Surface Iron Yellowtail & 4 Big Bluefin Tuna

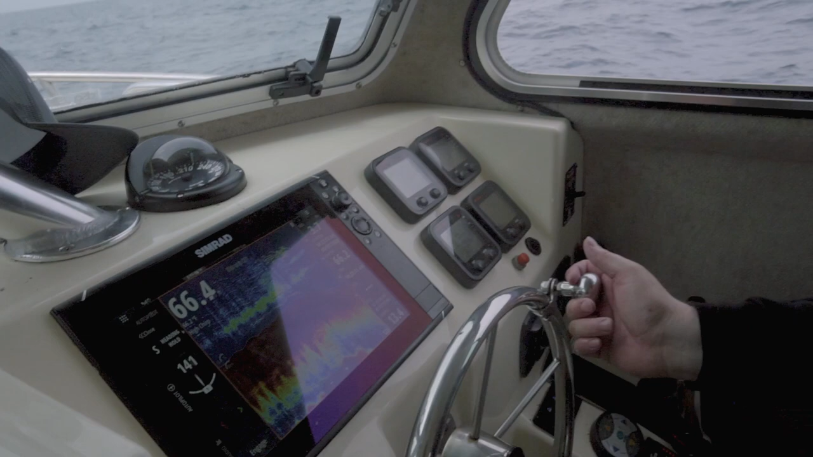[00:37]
What are we looking for? Look at them right there. That's what we're looking for.